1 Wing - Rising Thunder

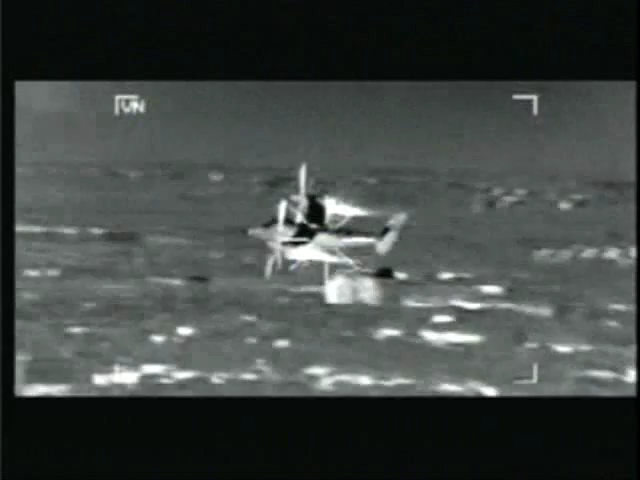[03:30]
The CH-146 Gryphon is an invaluable tool, used by the Canadian Forces as a force multiplier.
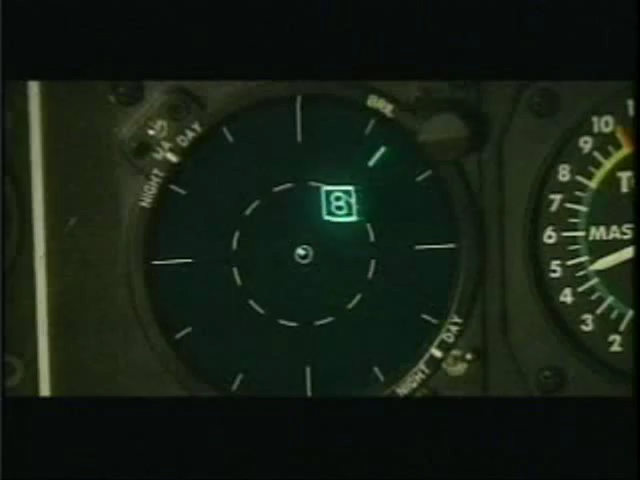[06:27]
New equipment and systems will soon tell air crews and land forces far more about their environment and any potential threat source lurking in it.